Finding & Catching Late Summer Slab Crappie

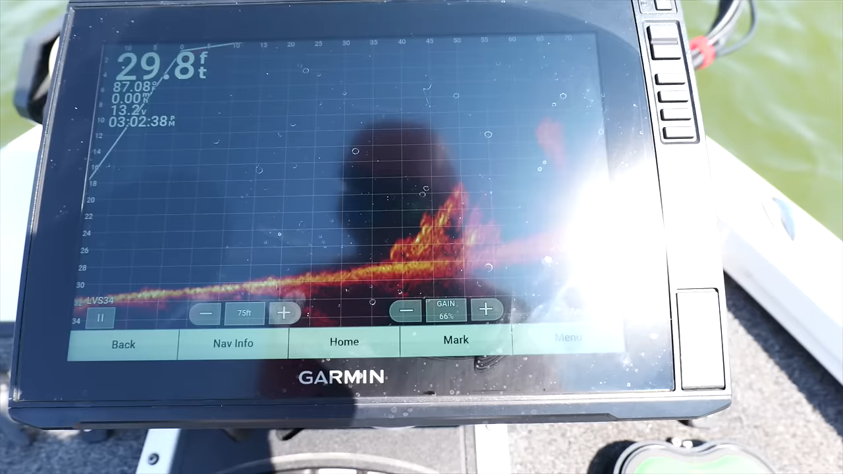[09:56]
On screen: depth 29.8 ft
kind of looks like a brush pile we're
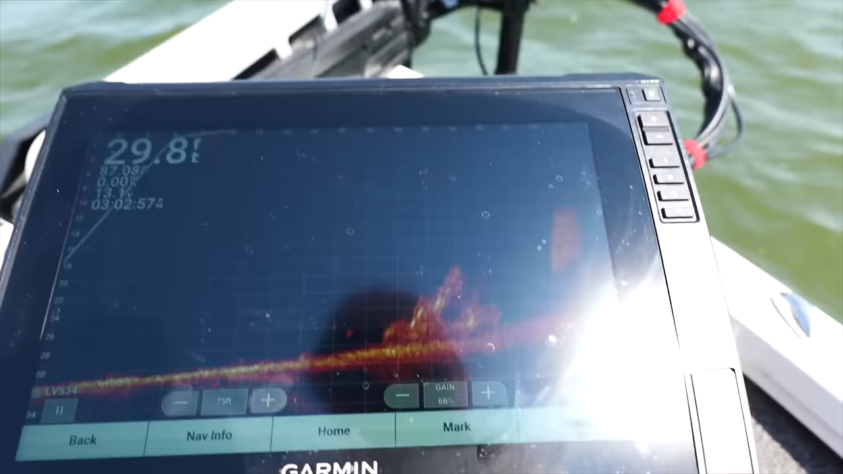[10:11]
On screen: depth 29.8 ft
offshore structures really good but it appears that there are a couple of large swimmers down there
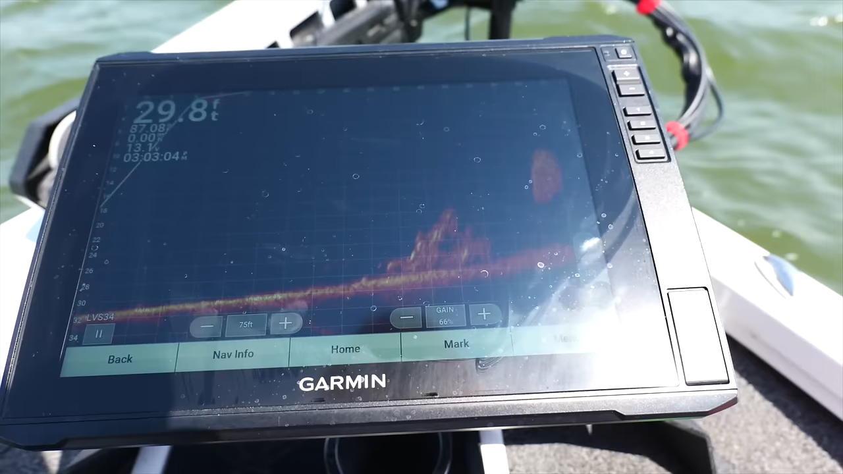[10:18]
On screen: depth 29.8 ft
and maybe a few uh big crappie okay my first move i'm gonna go with a chubby grubby
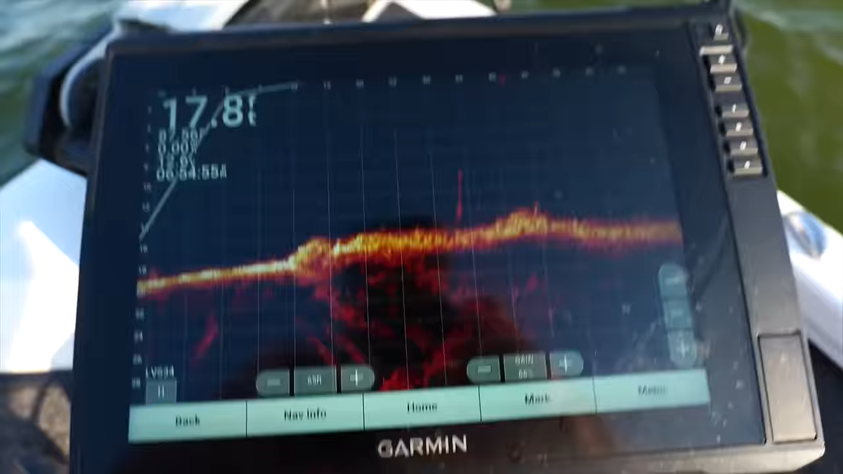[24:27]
here's what here's the scenarios what it looks like there's a tree
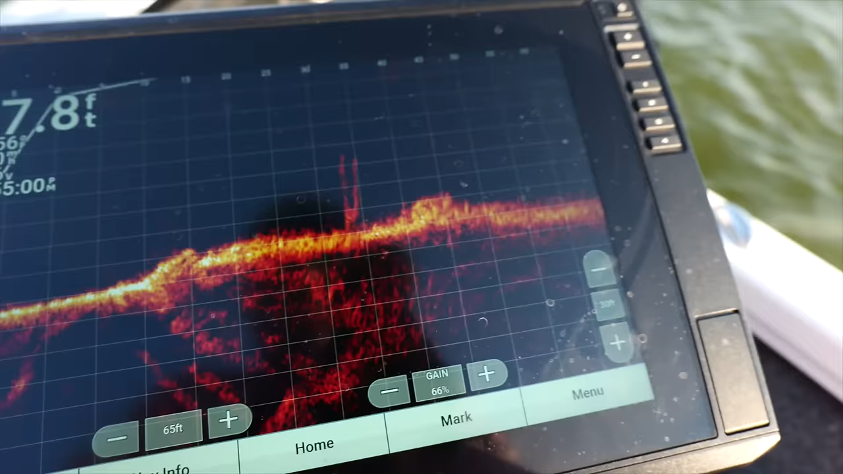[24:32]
out there and then there's a rock behind it and uh there's a couple of bass cruising around that rock you can see one on top right here
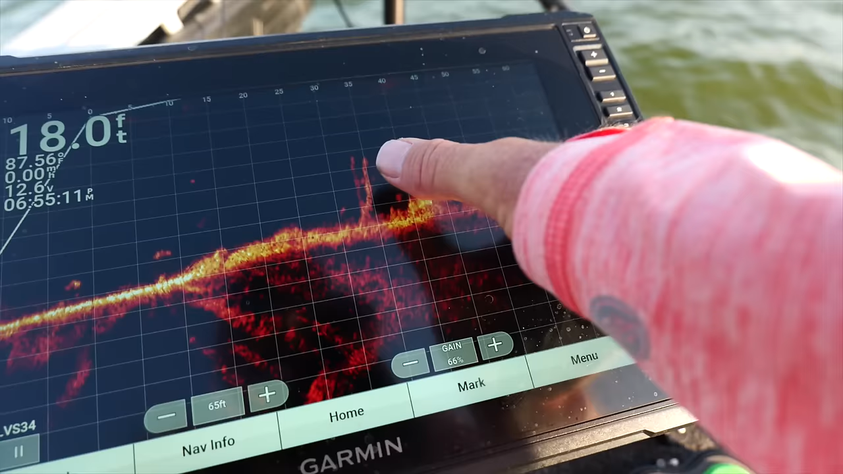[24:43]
On screen: depth 18.0 ft
one was kind of hovering around that tree they keep kind of going back and forth there's another something swimming in
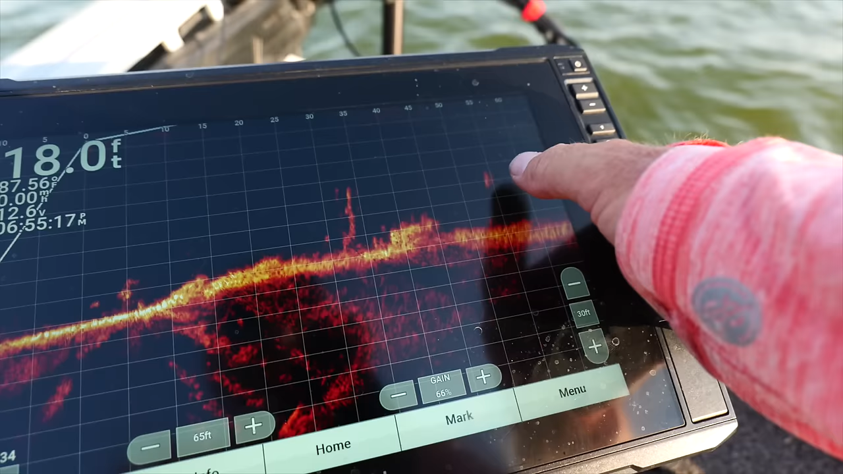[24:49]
right there something gigantic but right there that's what we're trying to get that guy all right you ready